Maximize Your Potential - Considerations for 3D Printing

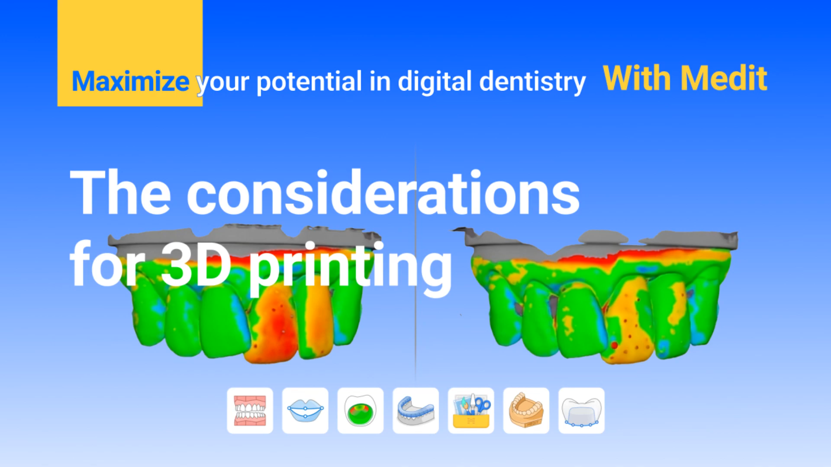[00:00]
On the left is the scan file and on the right is the result of 21 and 22 laminate design.